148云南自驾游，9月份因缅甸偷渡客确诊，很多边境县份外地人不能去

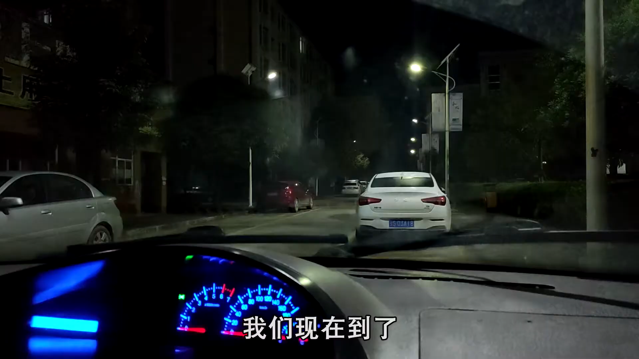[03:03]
我们现在到了凤庆县的蒙右镇，看到这边有个广场，看一下合不合适我们露营。